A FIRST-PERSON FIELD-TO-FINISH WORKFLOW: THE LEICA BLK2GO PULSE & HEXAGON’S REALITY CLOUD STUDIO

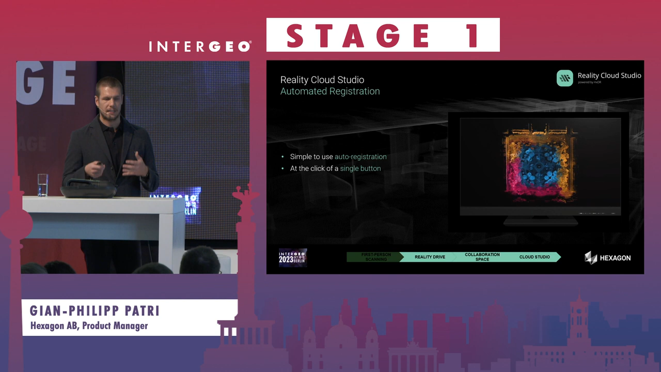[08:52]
I talked about registration being one part of the preparation step and so far very often a tedious manual task Reality cloud studio dust is fully automatically It's at the push of the button all your walks with the beer kid to go pies will be registered Therefore we use the image information point cloud information and ensure
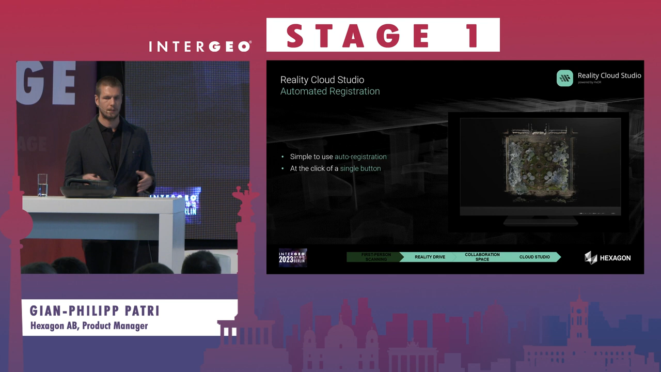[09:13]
that all information is used to that you have the best results possible Once you have your registered point cloud you want to visualize it you
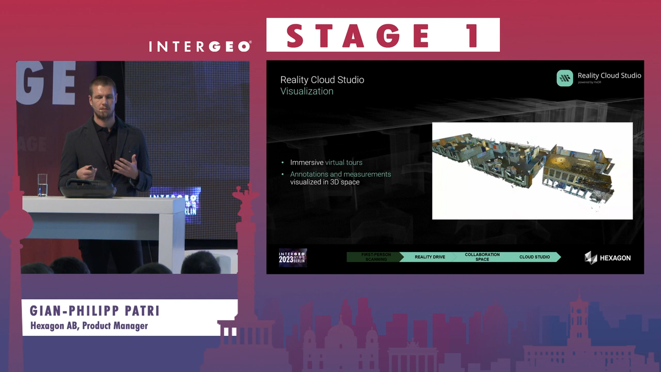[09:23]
create easy to us Which makes the the perception of the
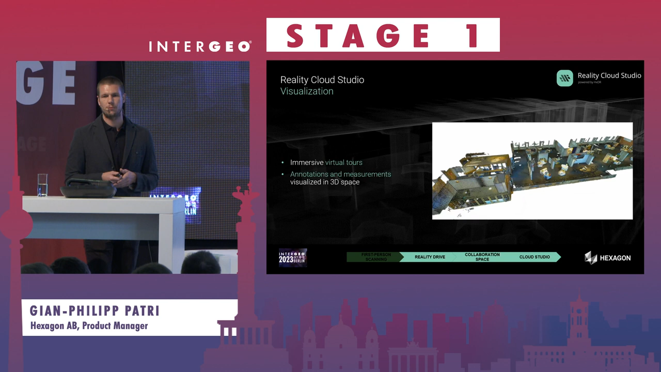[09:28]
reality very easily you can of course also annotate You can make measurements and
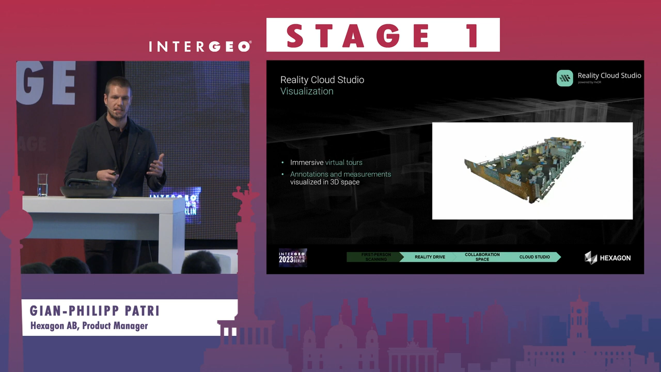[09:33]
this is always shown in the 3d space in a very intuitive way Collaboration is another keyword again.
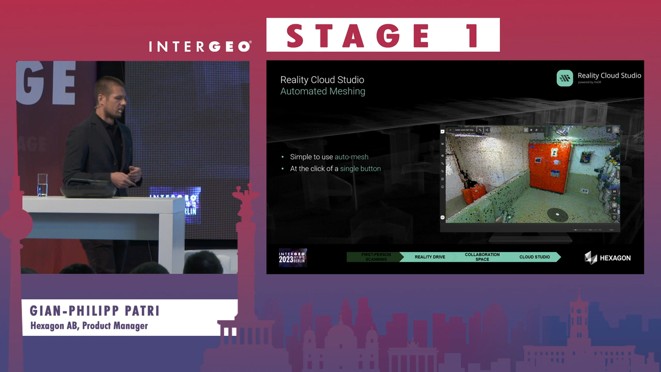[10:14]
Another important piece which also comes to this automation topic And already pushing to the deliverable is about creating a text right mesh